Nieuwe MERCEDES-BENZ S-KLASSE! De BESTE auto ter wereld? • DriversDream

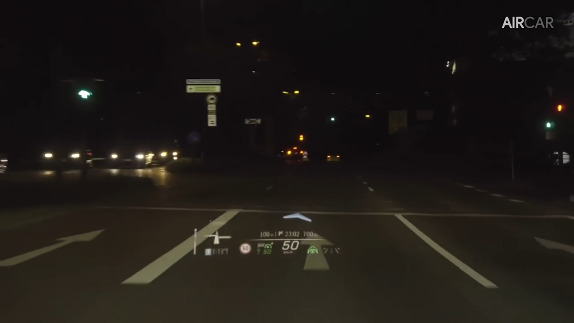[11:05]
Ja, je kunt ook in de voorruit via het Head of Display. Met de navigatie geeft hij dan pijltjes aan.